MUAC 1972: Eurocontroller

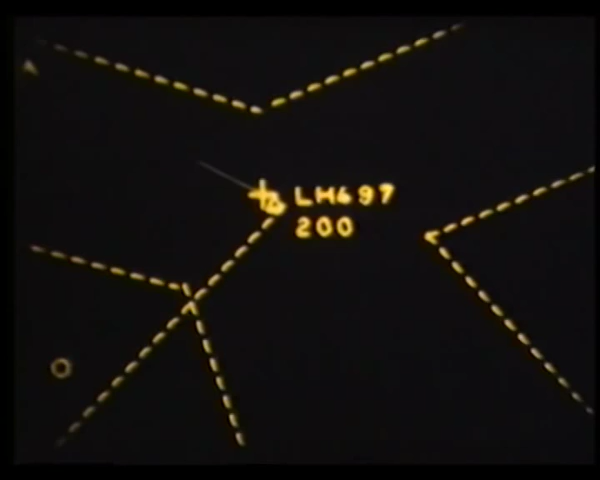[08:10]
Dieses synthetische Radarbild gibt nicht nur die Echos wieder, sondern projiziert gleichzeitig auch Flugnummer und Flughöhe.
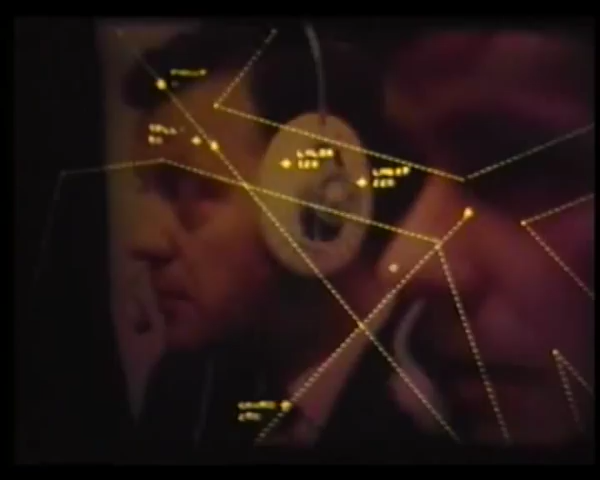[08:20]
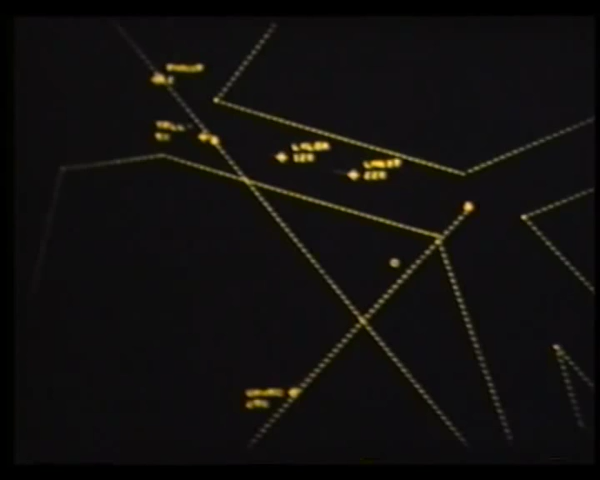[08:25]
LX LGA ist eine Lux Air auf Flugfläche 120, das sind 12.000 Fuß oder 4.000 Meter.
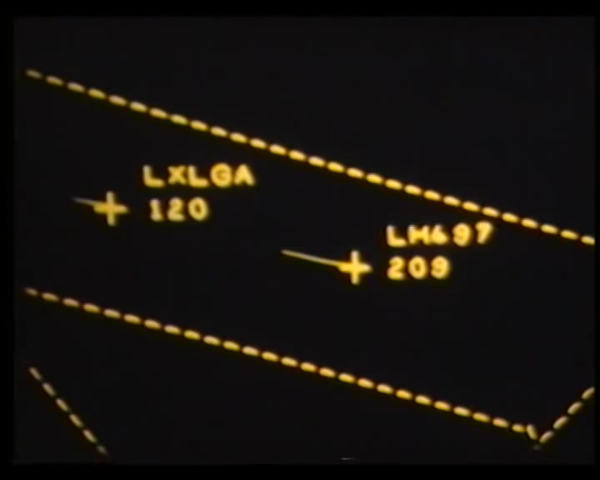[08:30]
Daneben Lufthansa 497 im Steigflug. Lufthansa 497, Maastricht, roger.
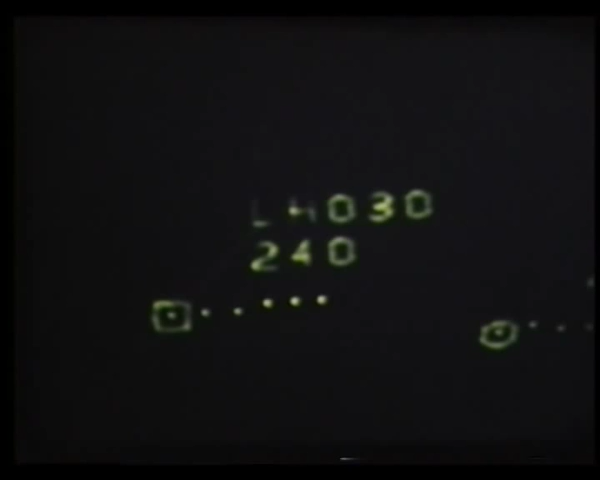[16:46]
So kann der Lotse schnell und genau alle Flugzeuge identifizieren, die er zu kontrollieren hat. Ein neues System, das nicht nur die Sicherheit erhöht, sondern auch die Arbeit der Lotsen erleichtert.
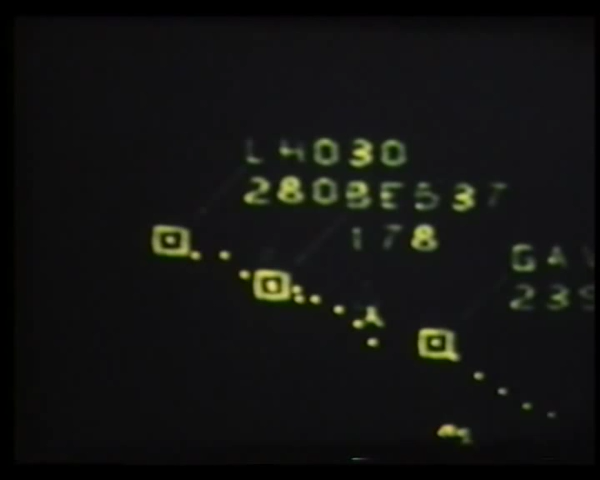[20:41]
Auf dem Radarschirm des Fluglotsen in Maastricht löscht der Computer die Flugzeugkennung LH-030 aus.